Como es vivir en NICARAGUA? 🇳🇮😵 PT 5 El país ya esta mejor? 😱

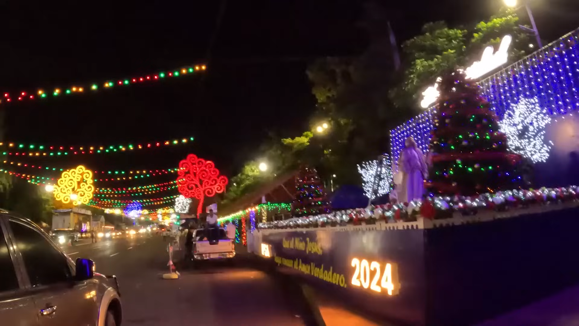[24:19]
Y bueno, a la mano izquierda está el parque principal de Managua que se llama Luis Alfonso Velázquez Flores.